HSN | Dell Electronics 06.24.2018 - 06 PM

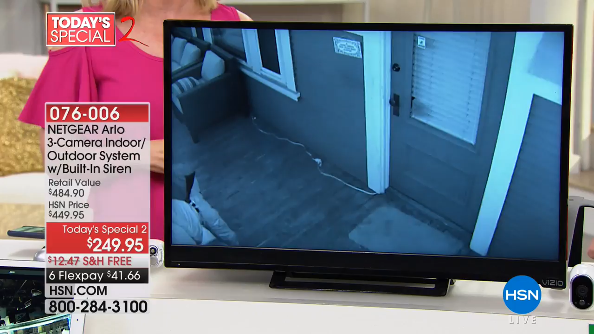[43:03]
to um catch the bad guys okay but we have more videos that we want to show and the thing to remember is these are real videos yes they are real videos so what you're seeing right here this is a guy that um is peeking in
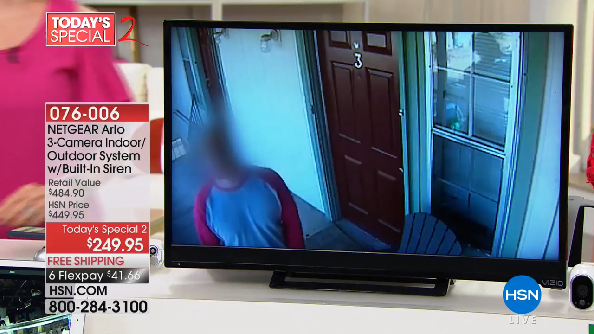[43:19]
a window and he was a worker guy that went into the house while the people were gone and he was caught these guys when you look at it in black and white that's the night vision i don't know what these guys are doing but
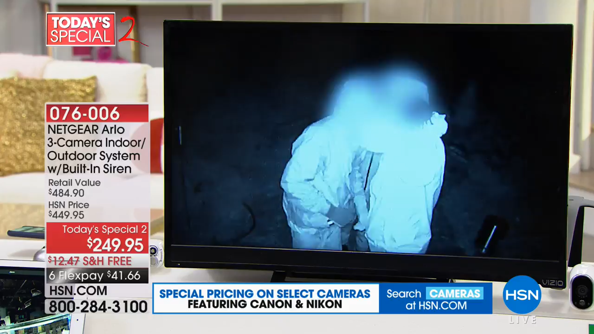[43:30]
they're up to no good um this guy right here sees the camera you can tell he's up to no good and again these are real videos that people send into arlo look at this guy he's had a little bit too much to drink and that's not his house there was a person on the other side that was
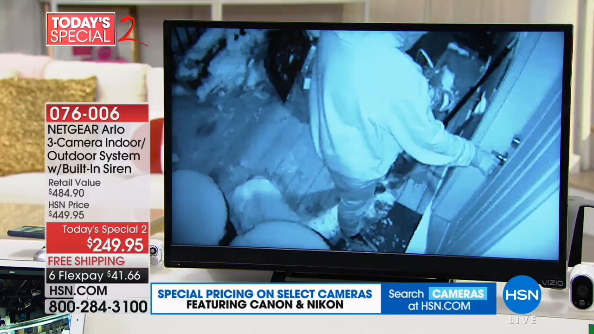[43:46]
inside and heard that and he's stumbling she was able to take that video and show it to the
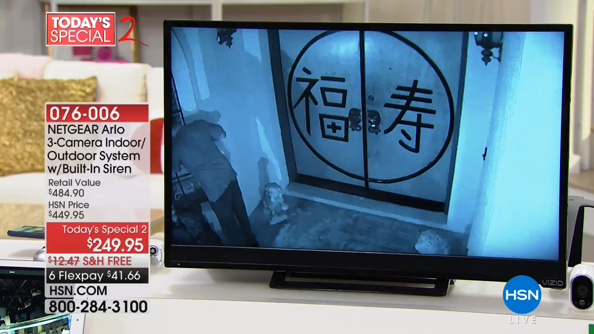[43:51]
police again this is in night vision because it's in black and white right there he's stumbling trying to break into a chinese restaurant okay and these were all recorded from a arlo camera these are all
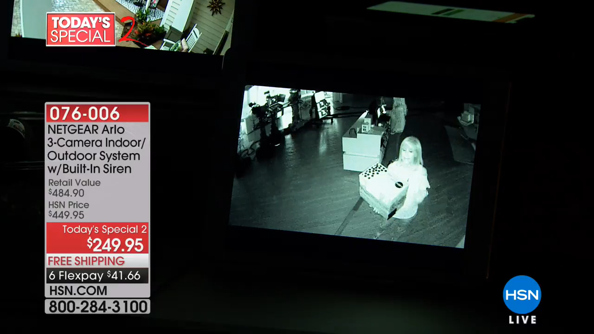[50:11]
it detects body heat and motion and it starts recording and there's no fees for that so i don't know if you can see me it's hard for me to see because it's dark but it kind of illuminates you so if something happens it starts recording and the black and white is the night vision this is the camera that was designed to catch the terrorists in dark caves so if it was good enough for that it's going to be able to see in your backyard maybe inside your garage outside your garage if something's snooping around and then when it starts to
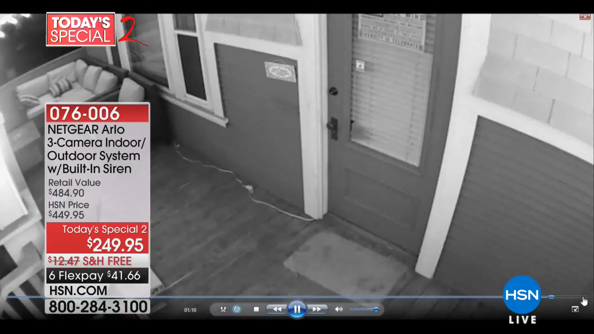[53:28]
into the camera another package being stolen so imagine it's black and white so that's